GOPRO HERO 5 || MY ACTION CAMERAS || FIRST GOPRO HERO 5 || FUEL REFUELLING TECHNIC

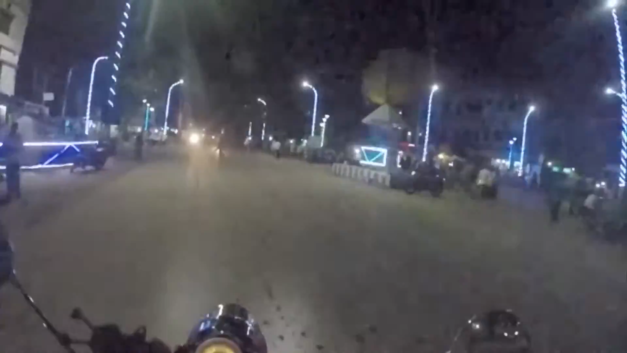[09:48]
ট্রাফিক কন্ট্রোল নেই, কিছু নেই, যে যার মতো পাশে সে তার মতো বেরিয়ে যাচ্ছে।